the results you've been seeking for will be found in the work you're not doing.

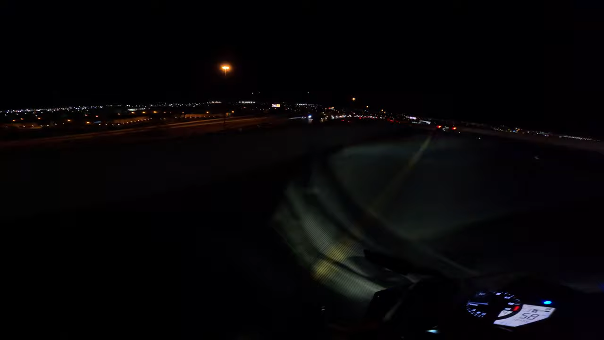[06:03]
Had to pass one car and one bike. Weirdo, dude.
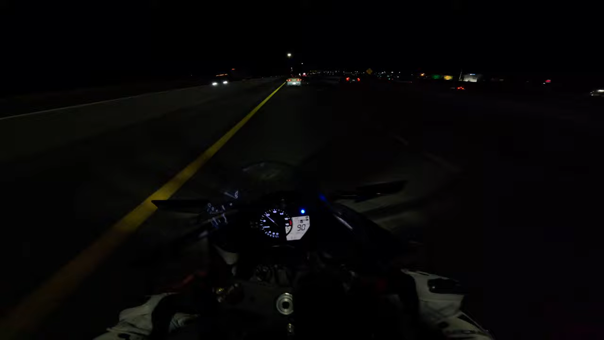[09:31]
I'm about to feast, bro. This bumpy ass road again, bro. Why is he moving so fast?
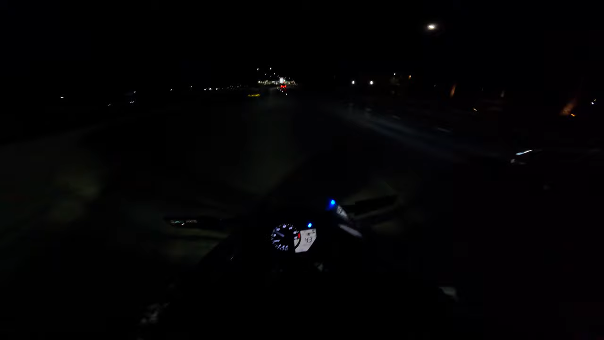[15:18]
Fucking like 100 feet away type shit.